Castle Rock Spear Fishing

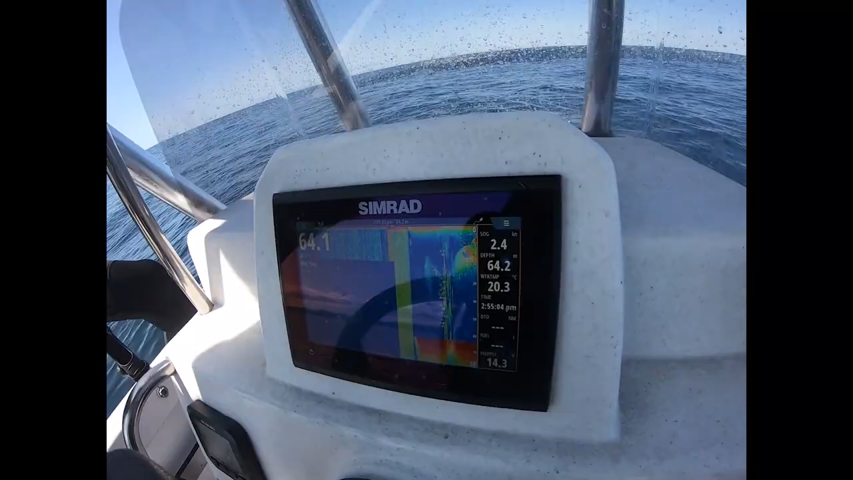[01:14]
this, that's amazing. Really? Yeah. Oh, there's some. Oh. There's something big in there. Yeah,